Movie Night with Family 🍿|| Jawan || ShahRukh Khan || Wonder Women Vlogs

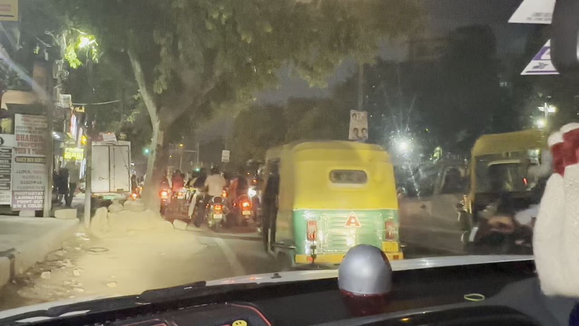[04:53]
बहुत ट्रैफिक हो गया दिल्ली में अब बहुत गया था वोग जा रहे हैं बहुत बखर बड़ी देखने जो शारुखन